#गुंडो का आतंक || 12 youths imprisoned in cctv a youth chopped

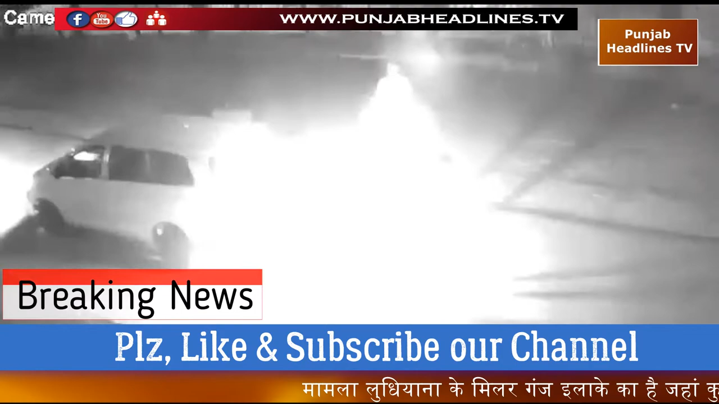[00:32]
लुधियाना के मिलरगंज इलाके का है, जहां कुछ हथियारबंद नौजवानों की ओर से मोटरसाइकिल सवार व्यक्तियों पर हमला कर दिया, जिसमें मोटरसाइकिल चला रहे युवक को गंभीर चोटें आई और करीब 100 टांके भी लगे,
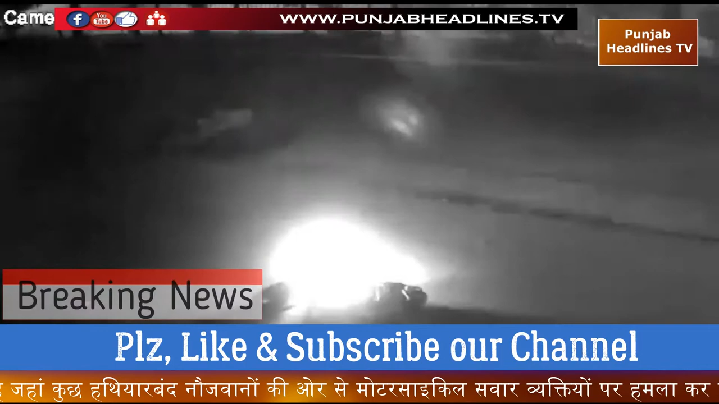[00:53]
जिसकी सारी वारदात वहां लगे सीसीटीवी कैमरे में कैद हो गई। बता दें कि हथियारबंद युवकों ने मोटरसाइकिल को जाते समय आग भी लगा दी। ਮੇਰਾ ਨਾਮ ਅੰਮ੍ਰਿਤ ਕੌਰ ਆ। ਤੁਹਾਡੇ ਹਸਬੰਡ ਦਾ ਕੀ ਨਾਮ? ਸੰਦੀਪ ਸਿੰਘ। ਕੀ ਗੱਲਬਾਤ?